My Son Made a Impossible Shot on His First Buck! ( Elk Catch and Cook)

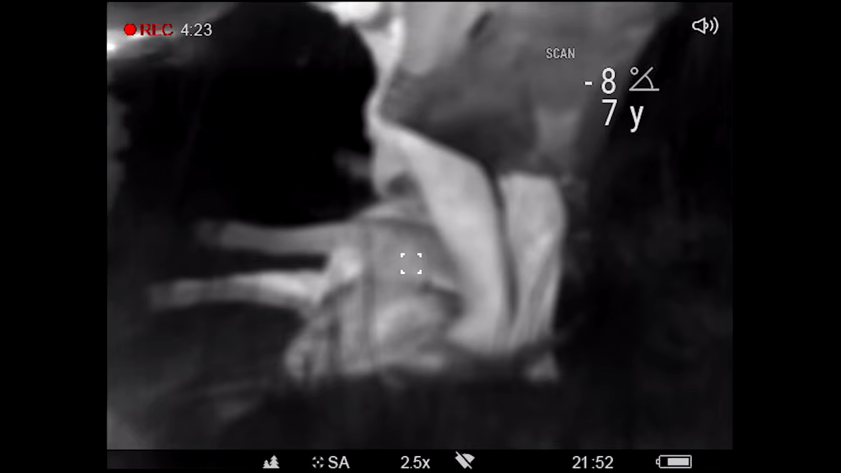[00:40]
These things are going to change the game when it comes to me for doing hog removal.
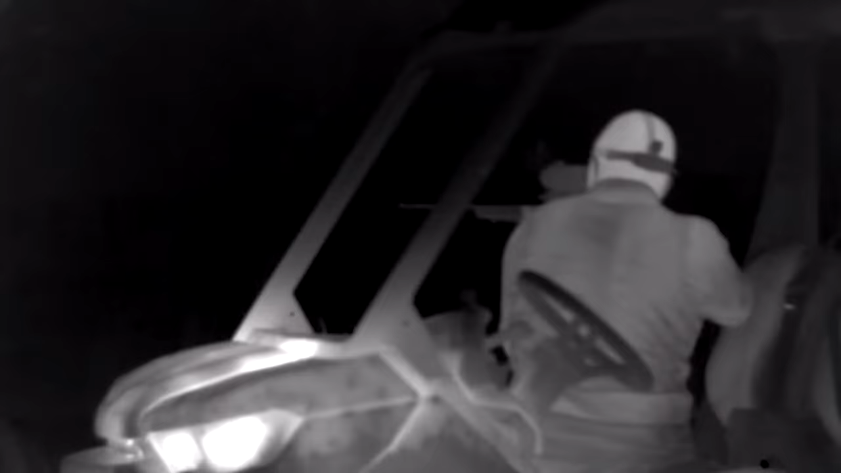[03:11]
So when we're walking around, I can film them. I didn't want two scopes because, of course, you can't point a gun at somebody else while you're filming.
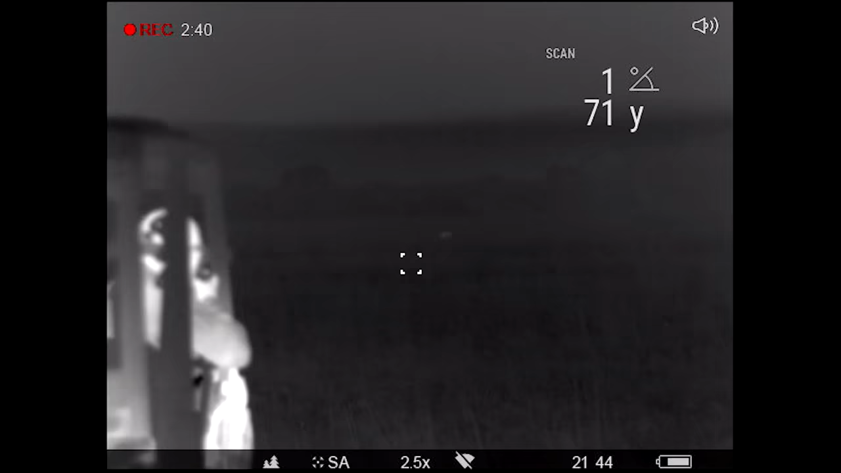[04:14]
Shoot him again. You whacked him that time. He's going down.
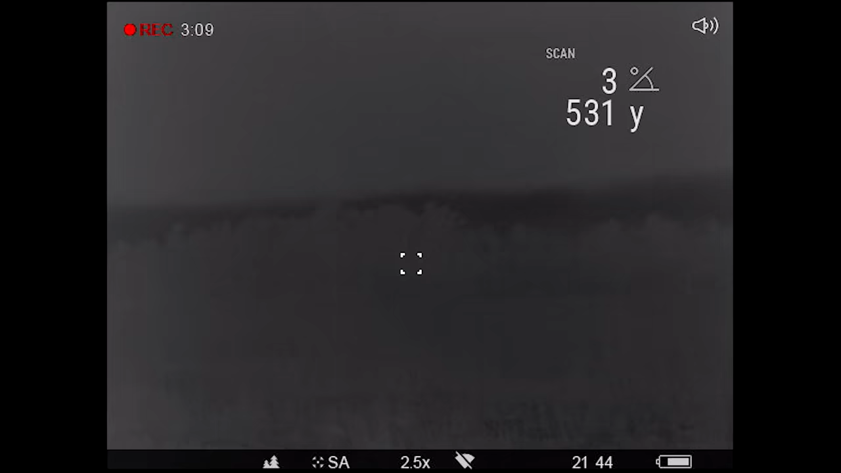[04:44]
He just went down. Good shot.
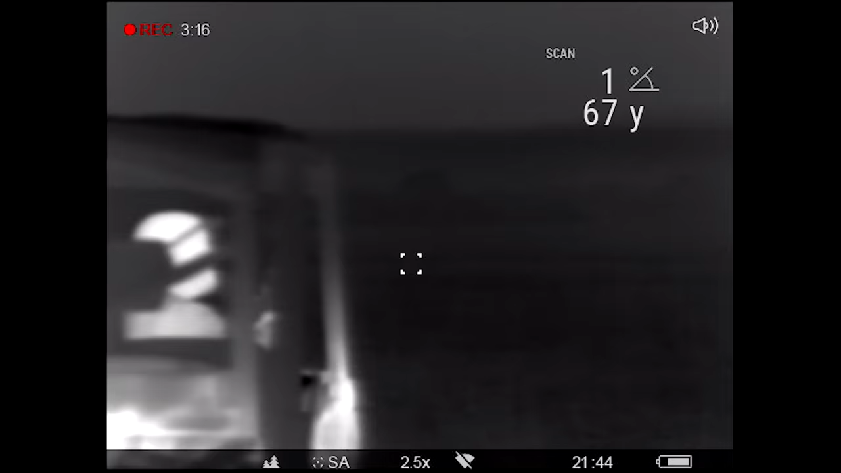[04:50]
Shoot the one right there in front of you, still up.
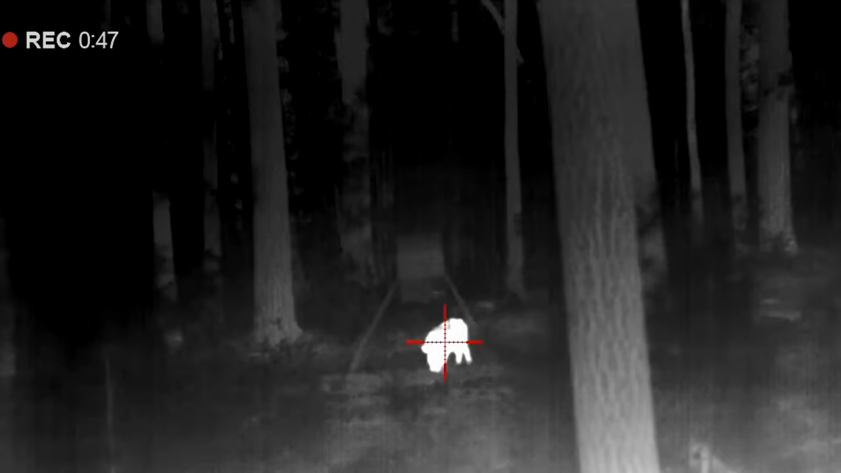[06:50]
a boar hog came out behind me and was eating at the feeder.
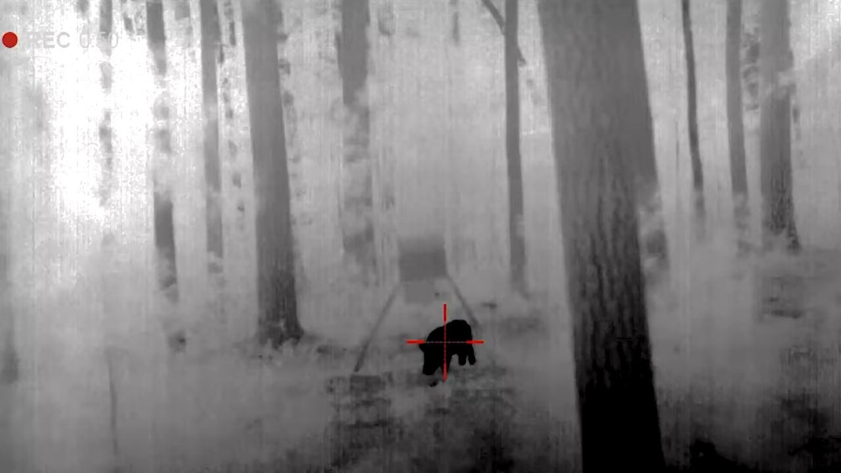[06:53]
And the advantage of having a thermal was I didn't have to care if it was getting dark.
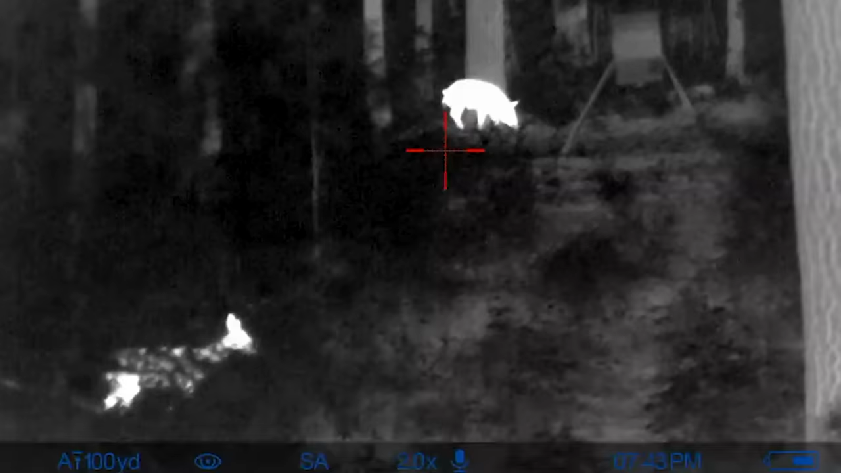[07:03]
Well, she didn't know I was there.
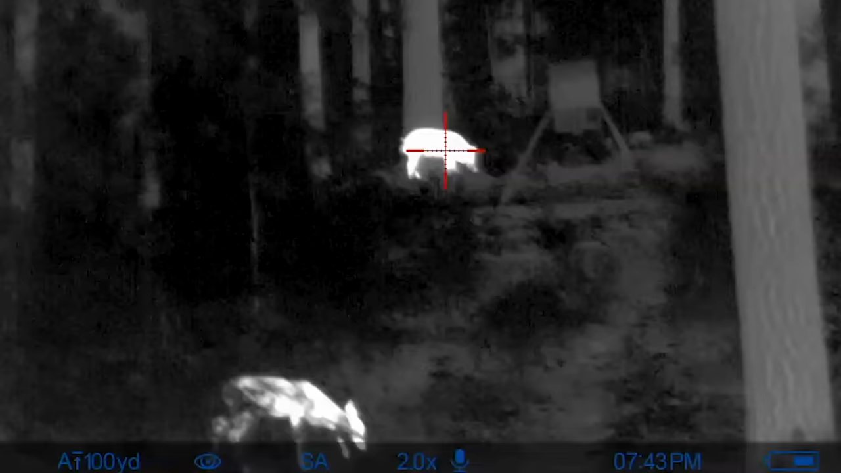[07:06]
You got to remember, she doesn't have thermal and it's black dark. I let that hog have it.
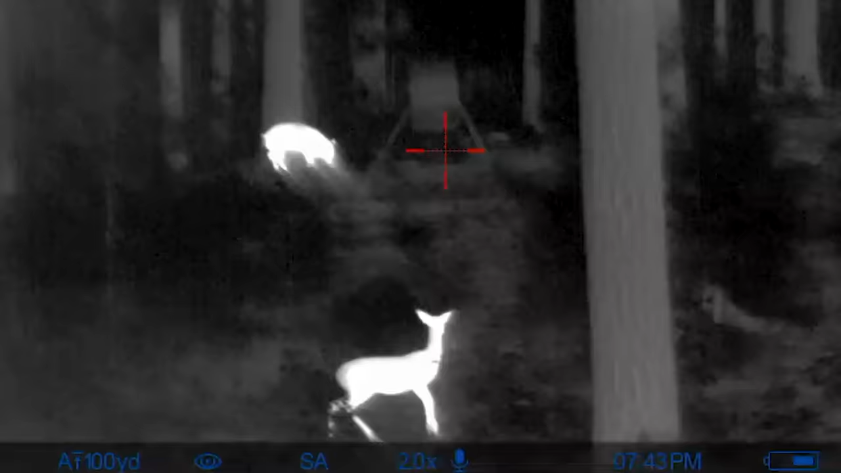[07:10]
She didn't run off. She didn't do anything.
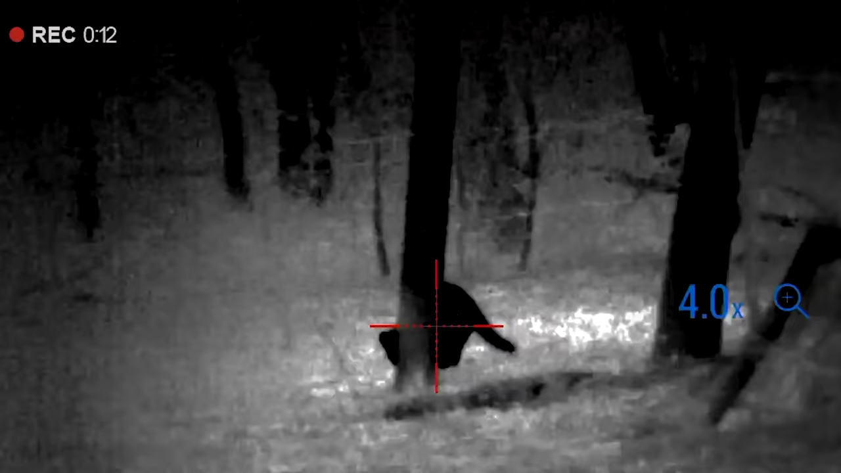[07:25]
And it took me a second to realize it was a coon because at first on this,
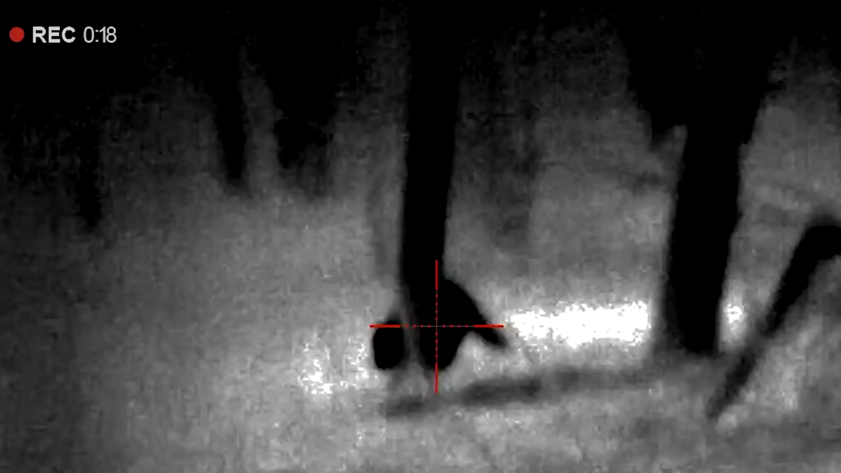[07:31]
I was like, what the heck is it?
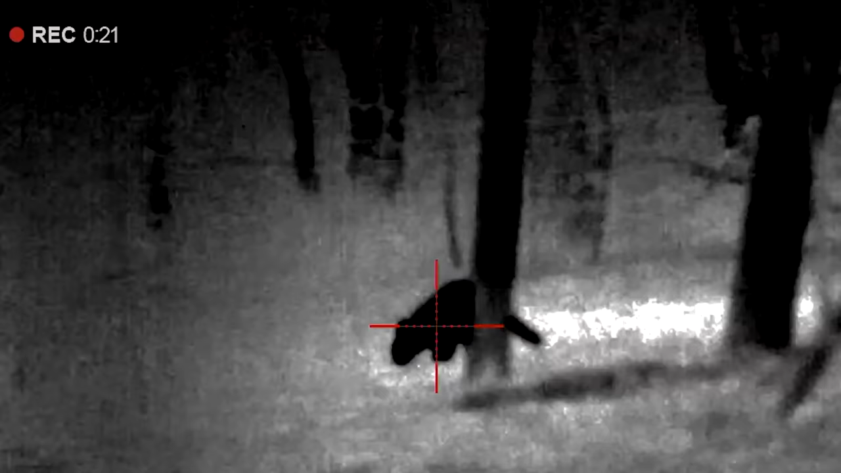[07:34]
And then dawned on me it was a coon. The other thing you cannot see is a deer's horns once they're hard horn.
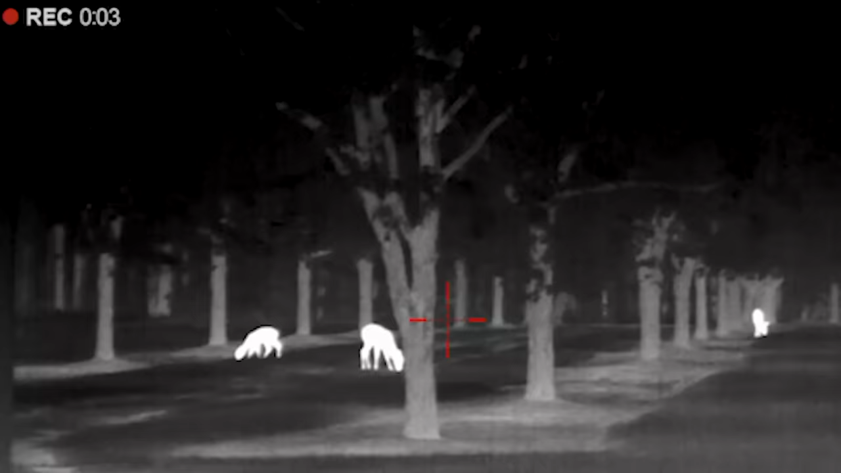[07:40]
Once they shed their velvet, you can not see their horns with a thermal imaging scope.
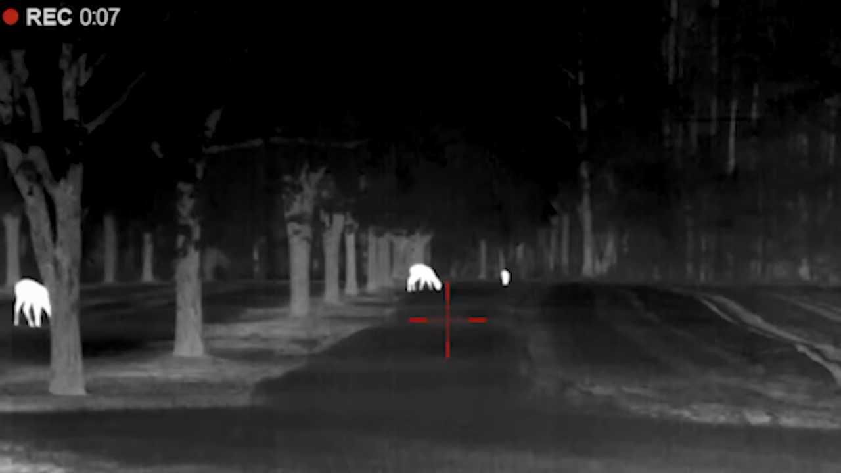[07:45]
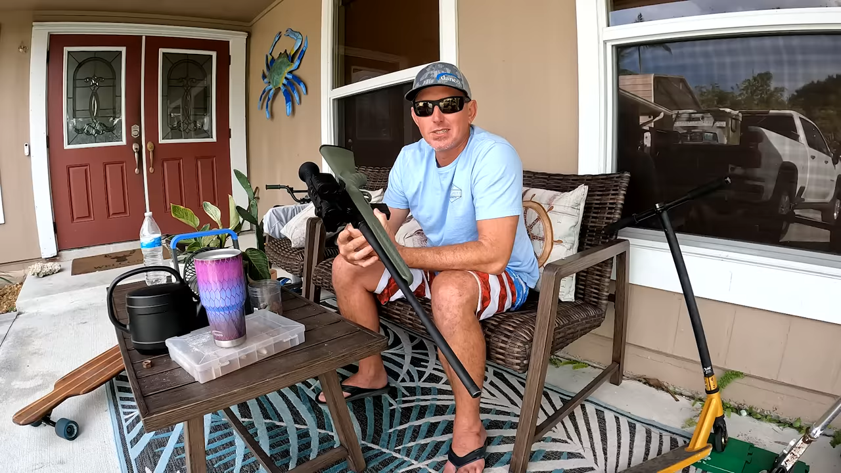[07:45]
It's the craziest thing ever.
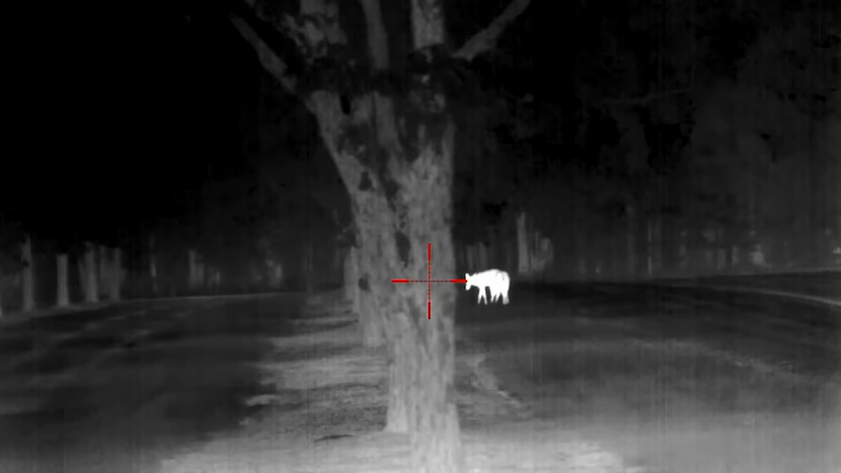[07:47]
I was actually looking at a herd of deer in South Carolina under an oak tree eating some acorns, and I thought they were all does.
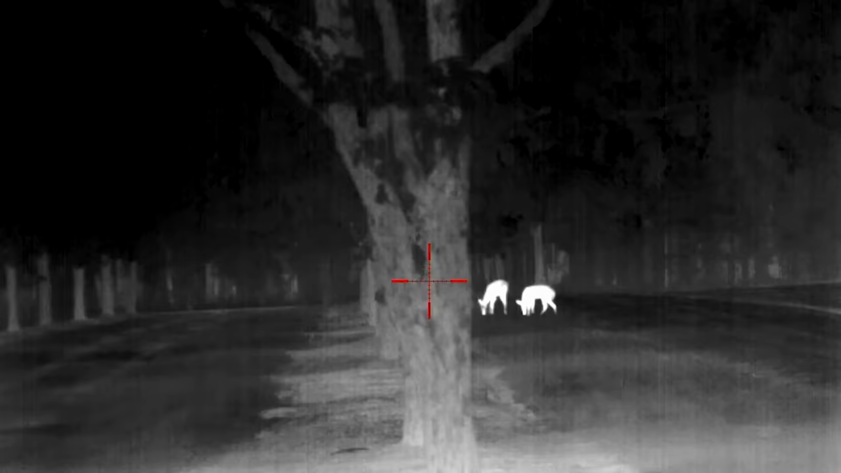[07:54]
And I went back and got my flashlight and shined them, and they were two of them, I think, were bucks.